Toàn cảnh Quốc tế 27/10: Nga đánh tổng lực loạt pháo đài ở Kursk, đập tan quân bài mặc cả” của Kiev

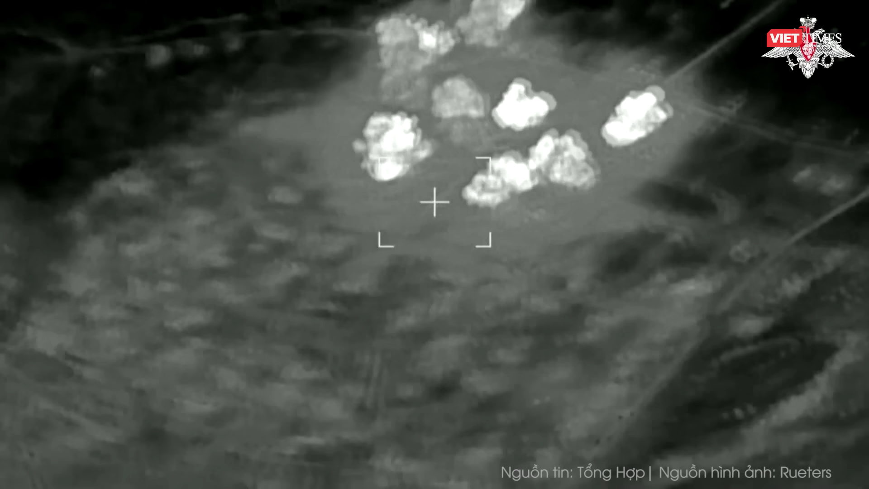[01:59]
đã buộc phải rút lùi dưới những đòn tấn công của pháo binh Nga, từ bỏ một số vị trí của mình.